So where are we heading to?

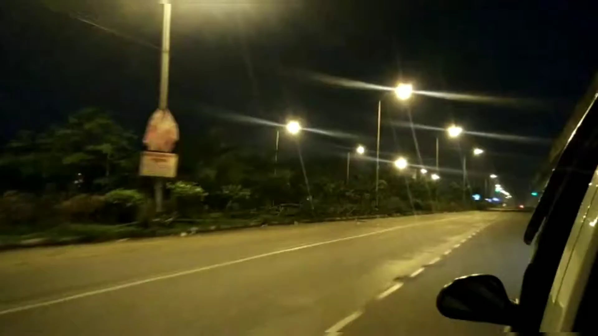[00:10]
As the city of joy sleeps, Suman and I start for the Calcutta airport.